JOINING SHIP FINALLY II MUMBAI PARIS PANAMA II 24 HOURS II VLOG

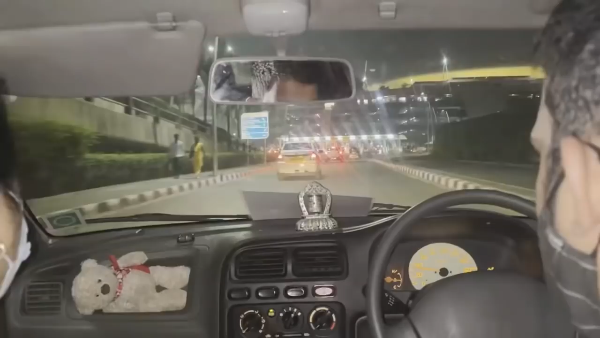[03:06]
तो गाइस इंटरनेशनल एयरपोर्ट पहुंच गए हम लोग, इधर से आगे से चल रहे हैं,